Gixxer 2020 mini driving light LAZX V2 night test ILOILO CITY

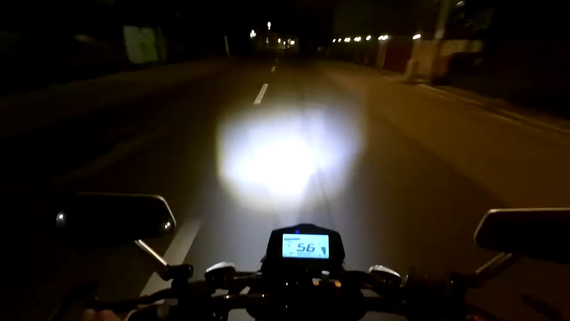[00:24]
Try natin mag-switch. So off natin to.
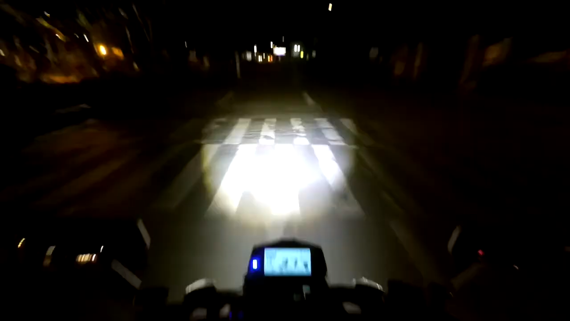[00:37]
So eto yung stuck na ilaw.
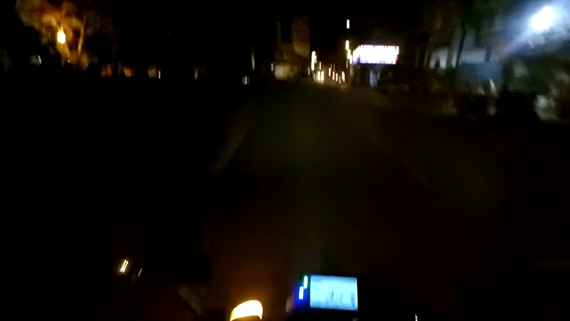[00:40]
So hindi siya masyadong maliwanag no, kasi naglagay tayo ng tint, syempre pang forma. Pero yung issue naman doon is yung visibility na nabawasan.
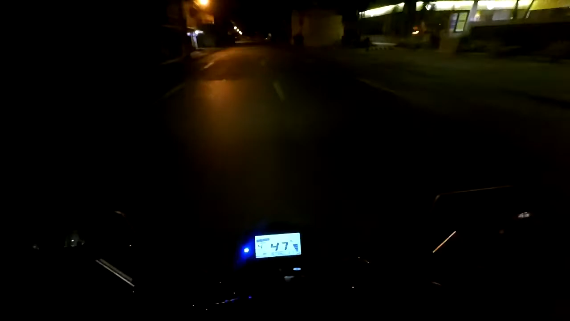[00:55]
So naka high beam na tayo dito, pero parang wala lang.
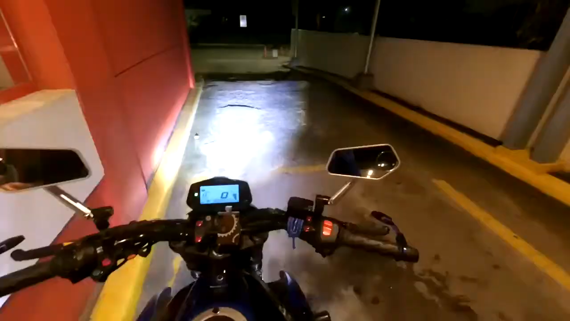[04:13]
Test natin yung ilaw natin, no? So, eto yung stock. Stock na hindi high. Check nyo. Eto naman yung high na stock.
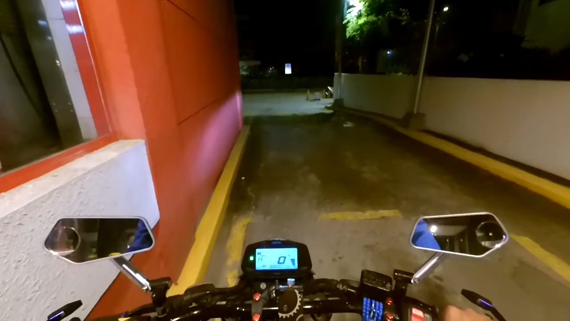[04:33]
So, off natin. Try naman natin yung low. From LAZX V2. At high. At saka yung mix. Nasa mega world tayo guys no. So I hope may idea na kayo